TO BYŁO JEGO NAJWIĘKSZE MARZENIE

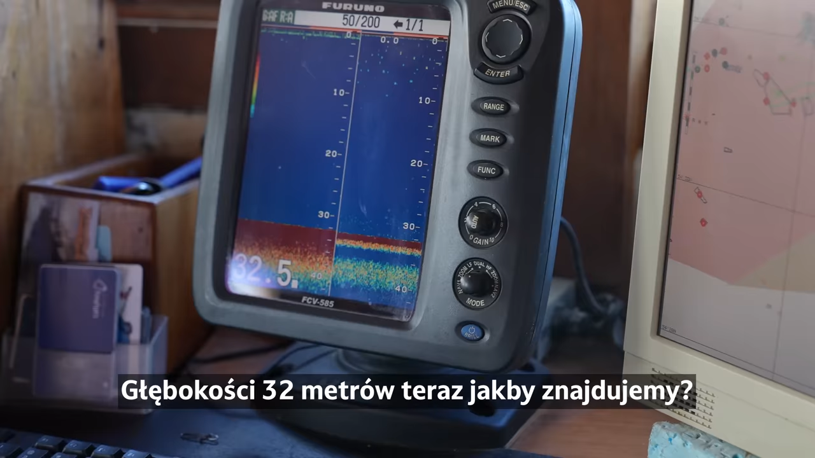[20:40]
W głębokości 302 metrów teraz. Tak, 32 metry.
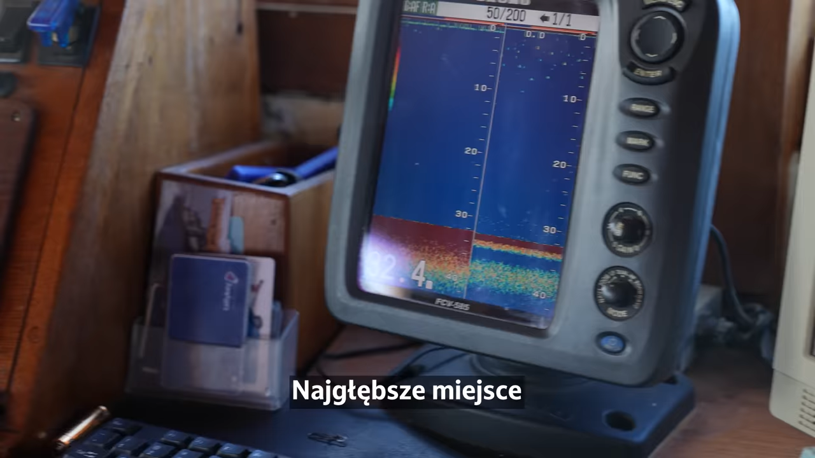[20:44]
Najgłębsze miejsce, przez które będziemy przepływać, to około 60 metrów.
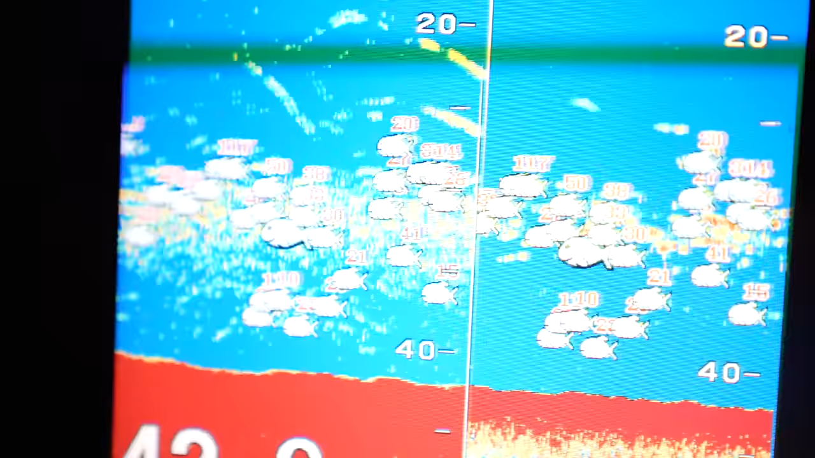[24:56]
No tak przelicza, pokazuje biomasę, ale jest program graficzny, który pozwala to po prostu policzyć.
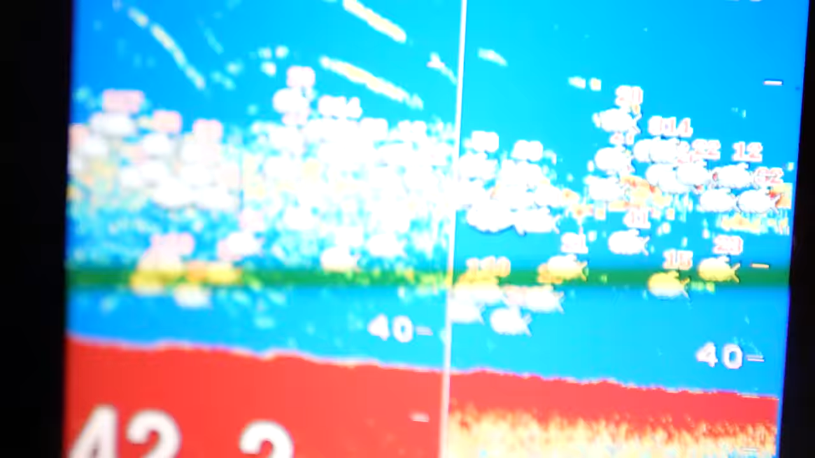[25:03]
No to mało, ale tu już by warto rzucać włok i trałować.
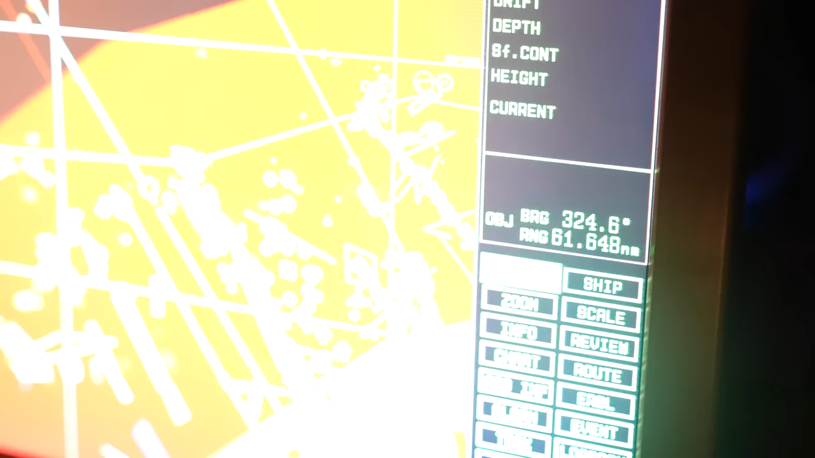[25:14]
61 mil, widzę, że już możesz mi tu zastąpić, siadaj i jedź.
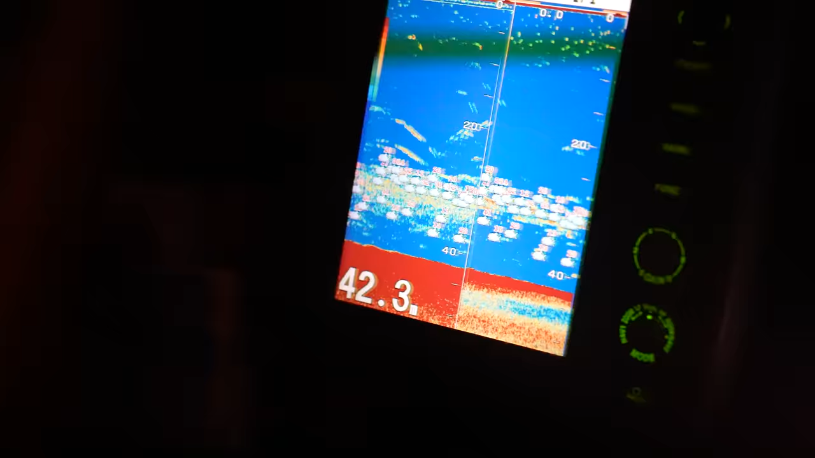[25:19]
A 26,5 przejechaliśmy.
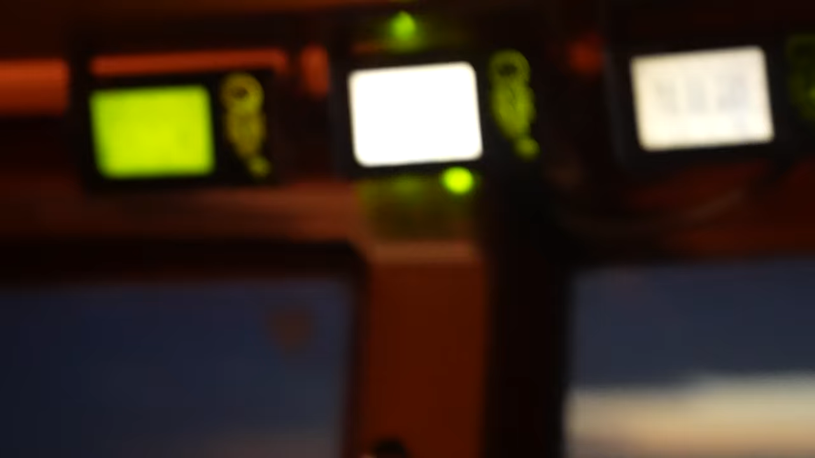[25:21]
To też masz tą opcję, to ten Cypr. Dużo bardzo tych ryb.
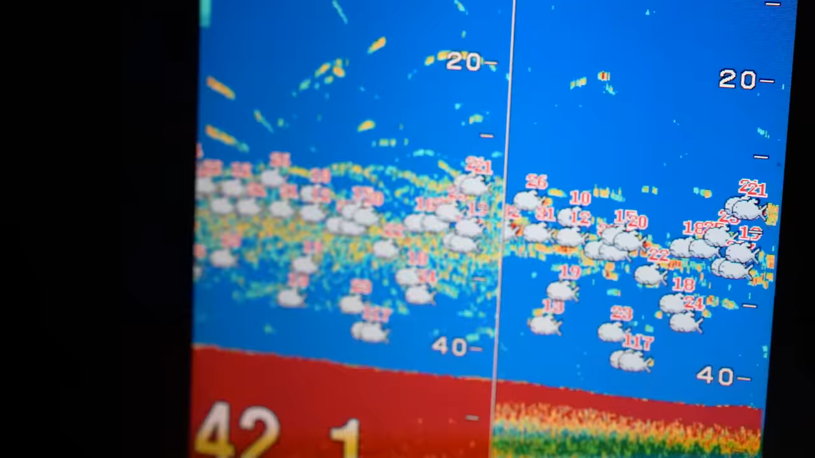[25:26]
Wcześniej tu nic nie pokazywało na tym. No, nie było.
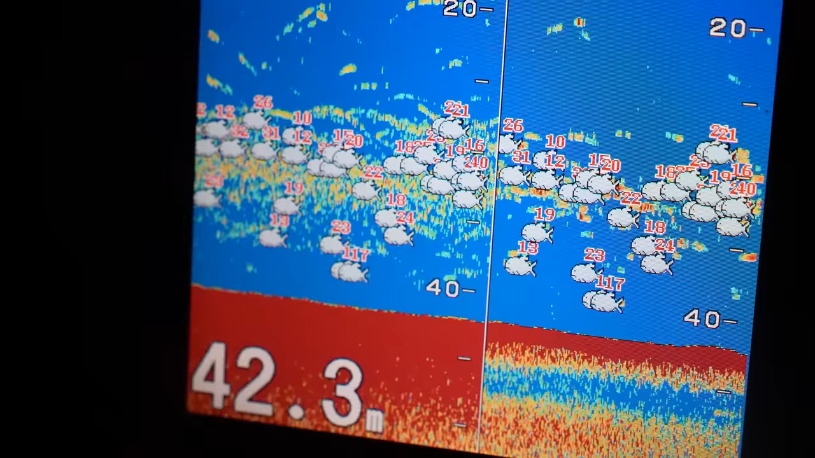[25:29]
On screen: depth 42.3 m
To może teraz wędeczkę jakąś trzeba zarzucić.
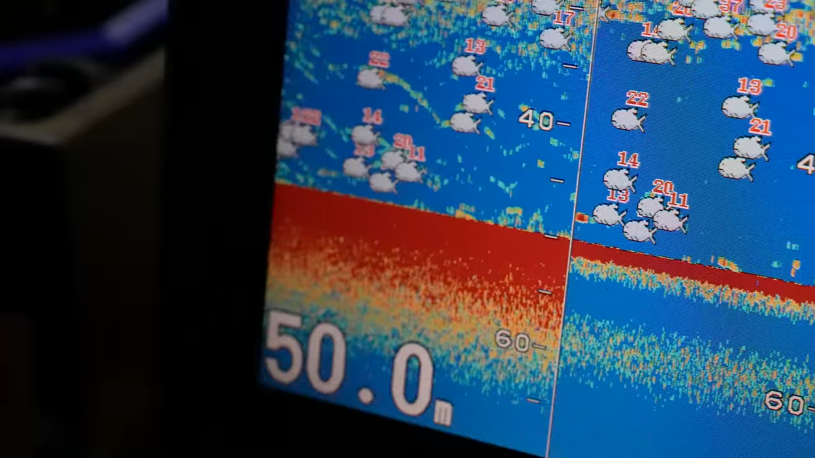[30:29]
On screen: depth 50.0 m
Ale głęboko, 50 metrów, bo tam było, pamiętam, 30, chyba 2.